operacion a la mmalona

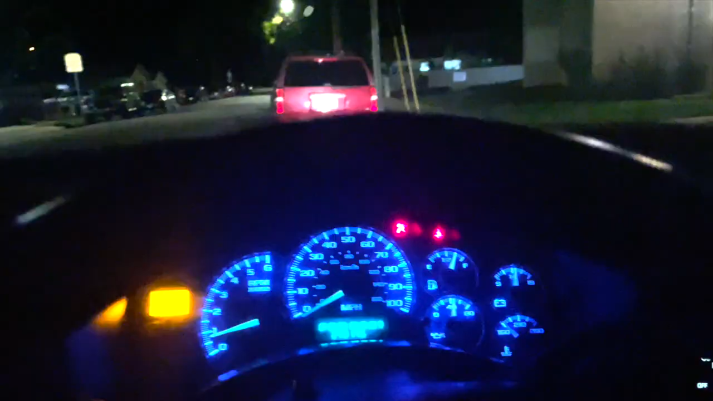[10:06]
Vean Es de noche Ya Entonces le cambiamos El color Que tenía Blanco Feo A este azulito